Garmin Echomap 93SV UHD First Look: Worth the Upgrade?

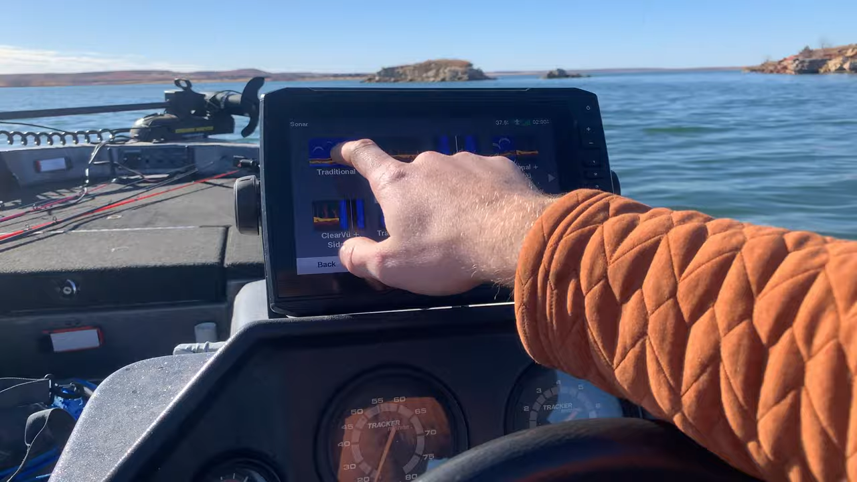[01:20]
So go traditional. That looks like any fish finding that you may find back to when they were old school. And then if you went to menu, you can change gain,
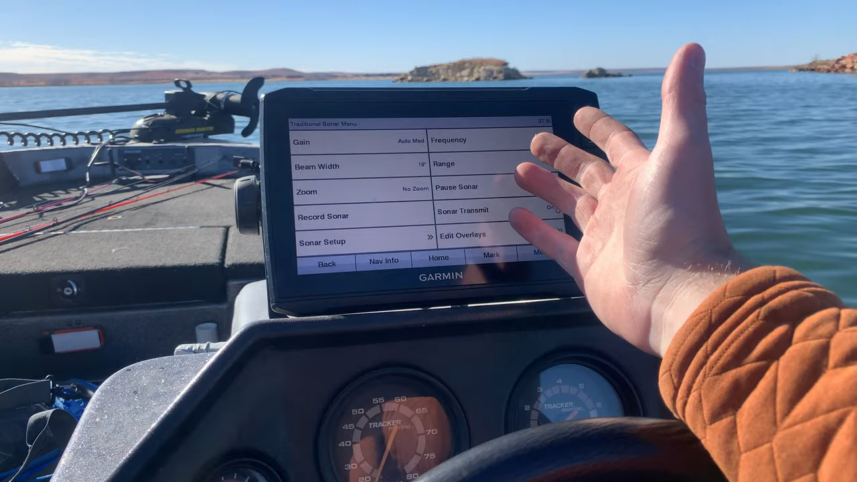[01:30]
frequency, beam width, range, all kinds of different things. You can also go into sonar setup, and you can change the appearance and color scheme, which I think they have quite a few different color schemes.
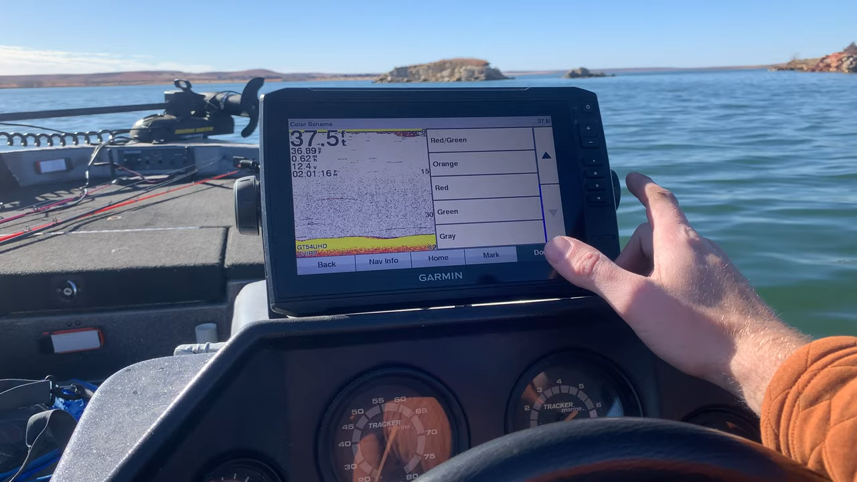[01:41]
Find one that best fits whatever you're looking at, and whatever you can best differentiate those different fish marks.
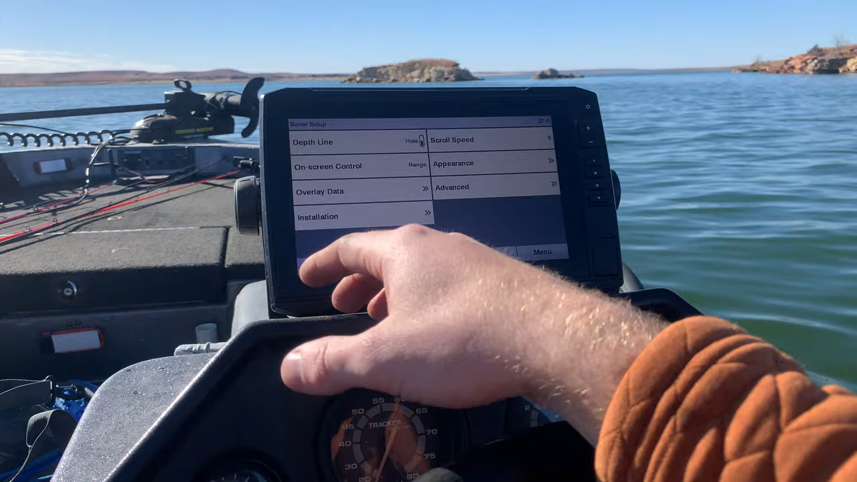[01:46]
So if you go back home, so you have that.
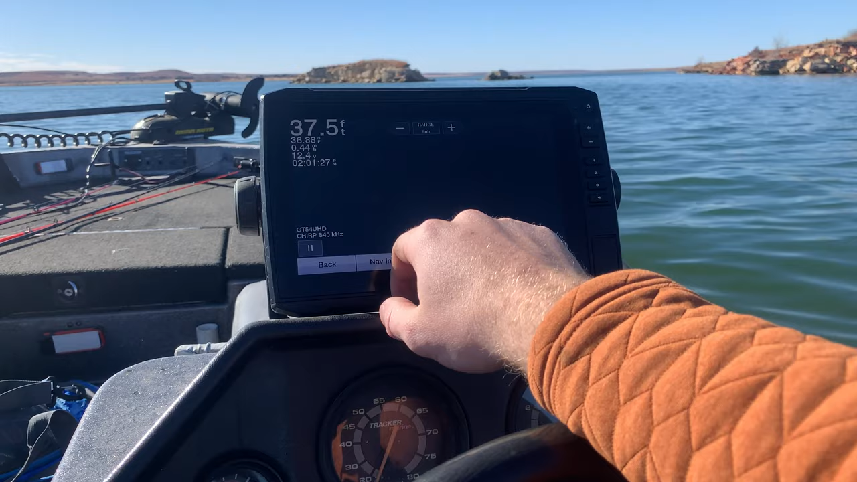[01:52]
You also have your clear view, which is just seen straight below the boat. In this case, you can see I'm in 37 foot of water. There's a little bit of something on the bottom, but not much. I'm just kind of out here in the middle.
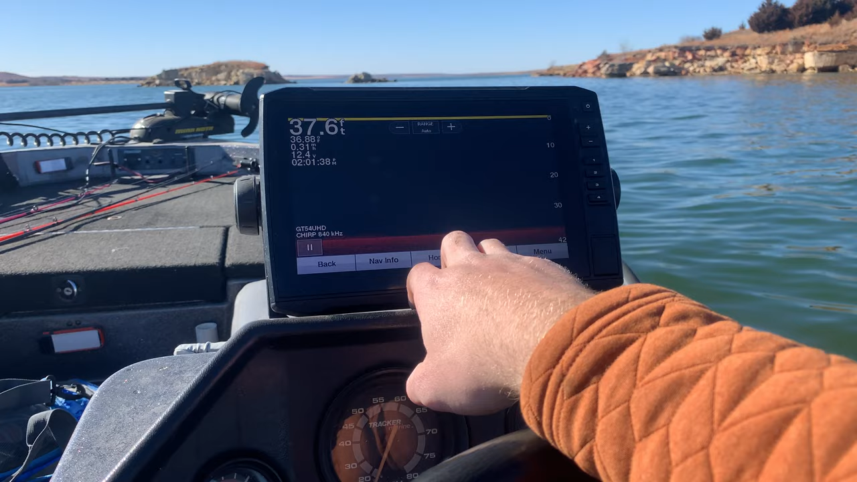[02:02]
But that being said, so this is really good to help see structure, and it does a really good job of picking up some structure. So here in a minute, I'll go try to find some structure to drive over.
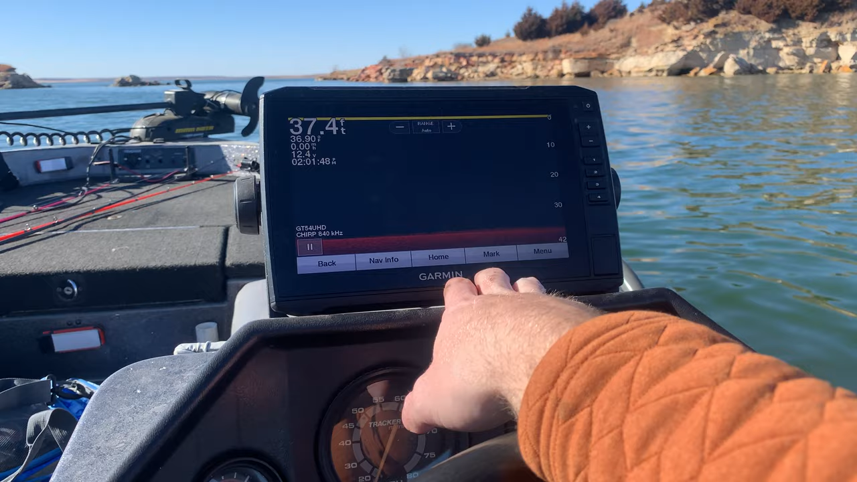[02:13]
On screen: depth 37.4 ft
We'll see what it looks like on this, and just seem to get a good idea of what it looks like. It also has the ability to detect fish as well, but rather than traditional sonar where it shows up as an arch, it'll just show up as a dot.
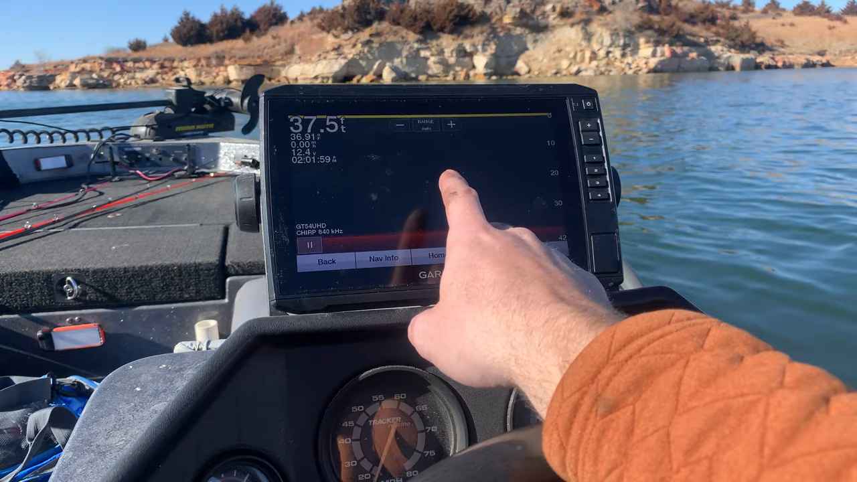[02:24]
So we can go back. Next thing we're going to look at is our side view. So this is, as you see on either side of the boat, as you scan a lot larger area, if you're looking for structure, looking for a place where the fish might be, or even fish themselves, you can see on the side view. And so you've got the black space in the middle, which is just our water column, so however deep it is, that's how far over it's going to be. And then you can see different colors.
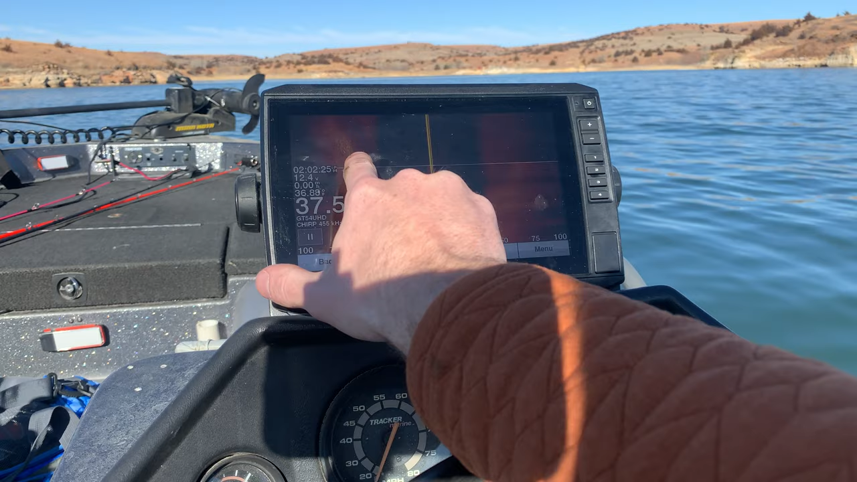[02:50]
Might say, oh, the ground's harder there, or if it's a lighter color, it's a lighter return. It could be just dirt or sand or something like that, as well as it's also going to depict structure really well on this side view.
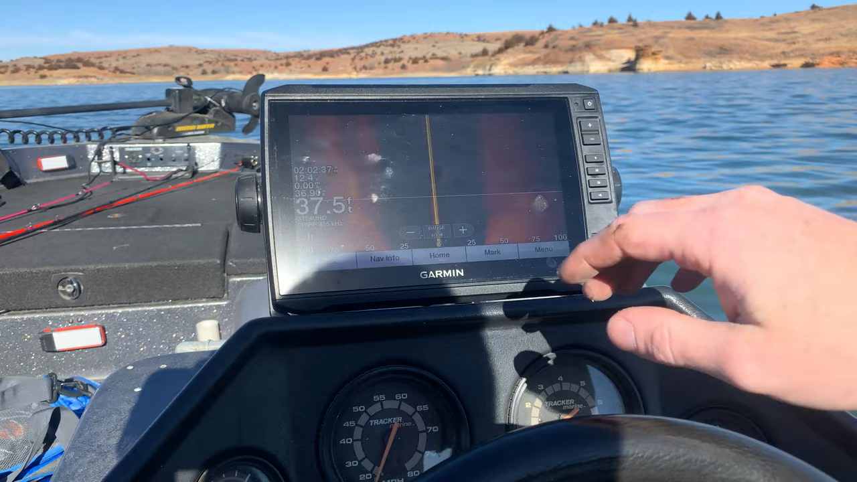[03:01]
So we'll go back to the home. All right, so we showed you the charts that we have.
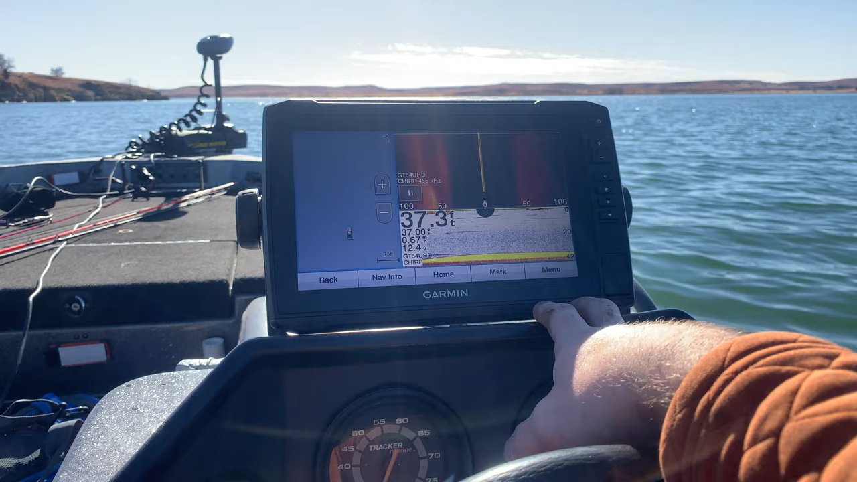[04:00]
We have that map pulled up. We can obviously zoom if we want side view and traditional sonar.
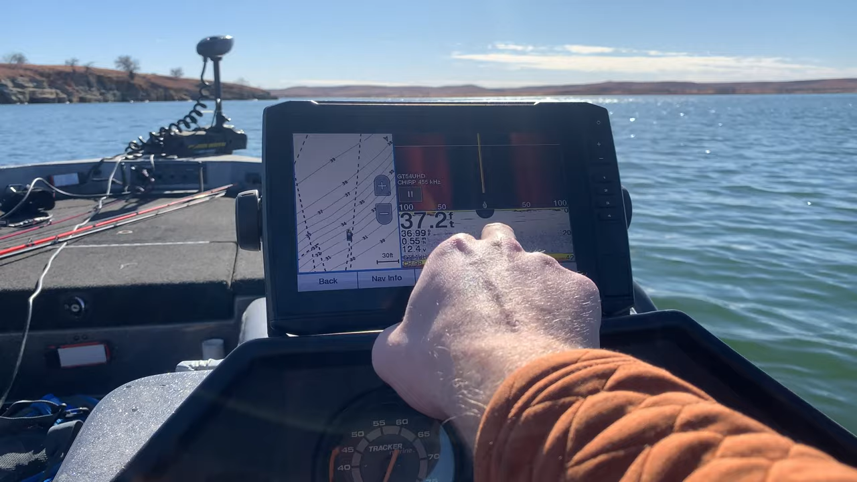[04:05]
Now, if you wanted to set it up differently, you could. This is just what typically works.
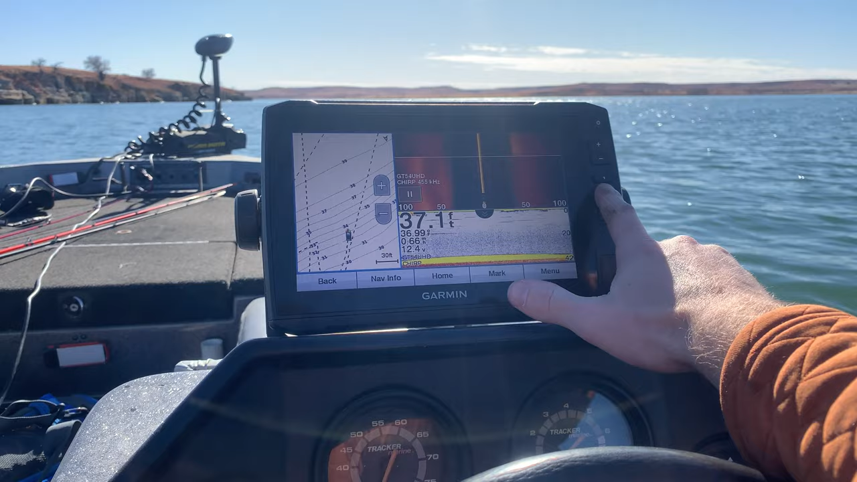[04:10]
Then, hey, maybe we went over something and want to see a little better. Maybe we want to get that clear view up there as well.
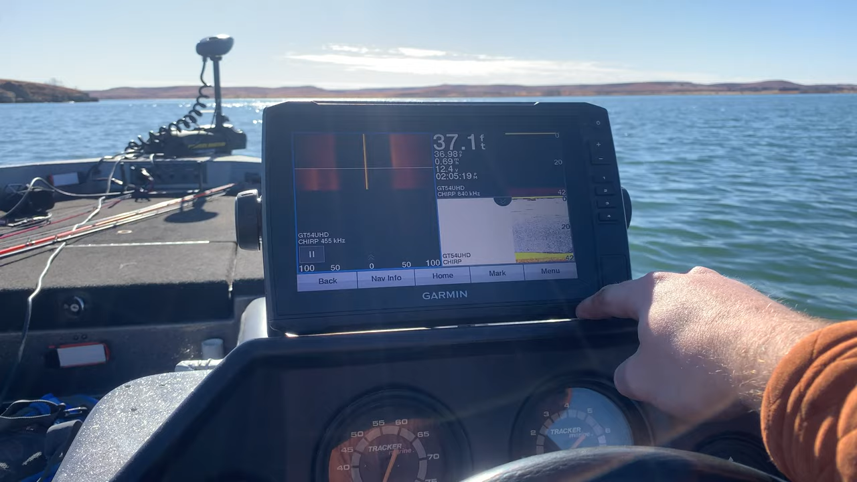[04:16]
We can switch to another one. I don't know that we have these alerts you set up. No, they're not set up yet.
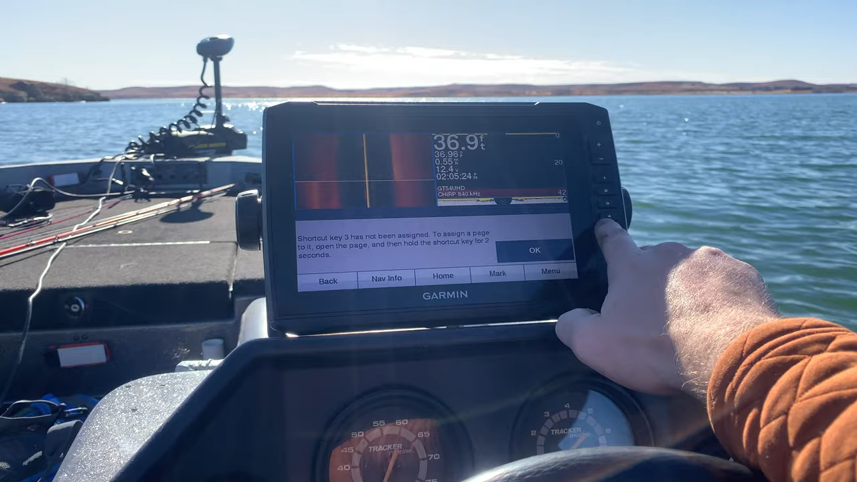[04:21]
So, but you can click those and get them set up however you want. So that being said, we're going to go and try to find some structure and just drive over it
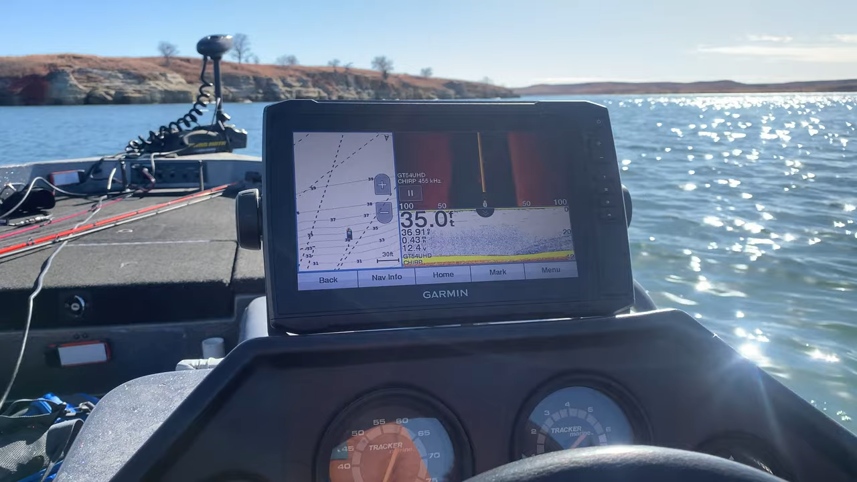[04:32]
so you can see what it looks like on the unit itself.
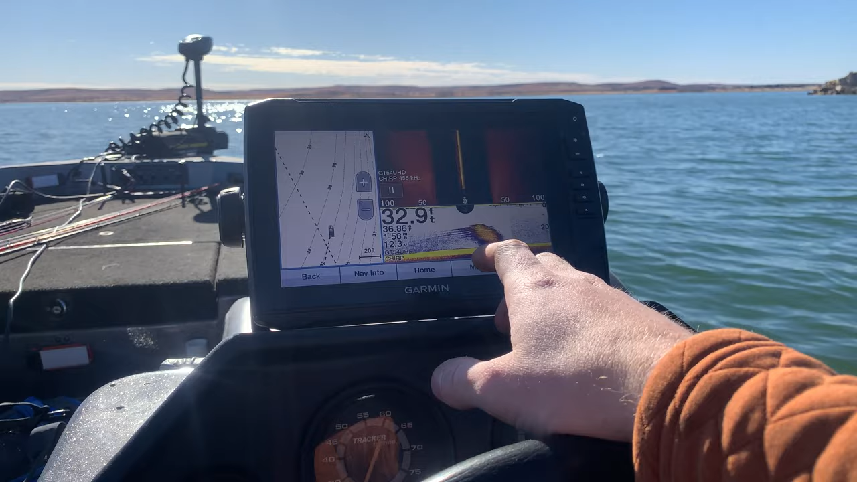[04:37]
On screen: depth 32.9 ft
All right, so we've got our first example here. It looks like we have like a bait ball or something.
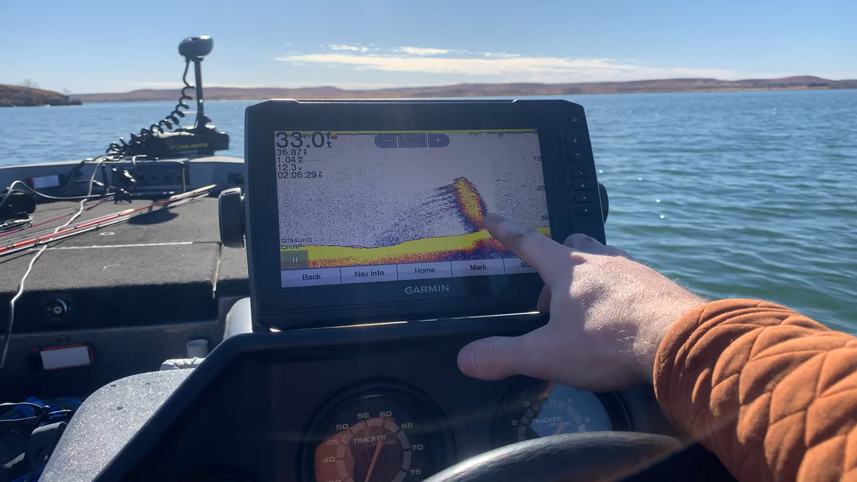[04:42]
On screen: depth 33.0 ft
So if I click on that, okay, looks pretty good. It could be a log or something as well. So if I go back here, I think I also had it picked up on side view and it shows it has a bunch of dots there.
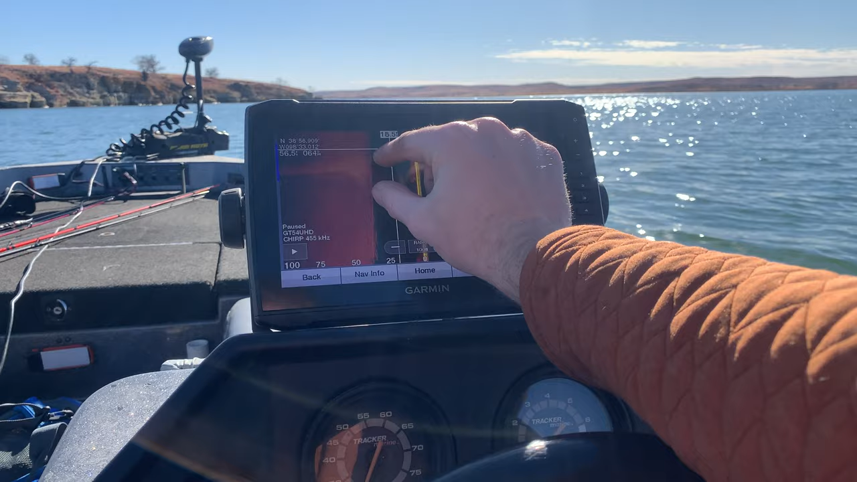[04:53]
I'm not sure.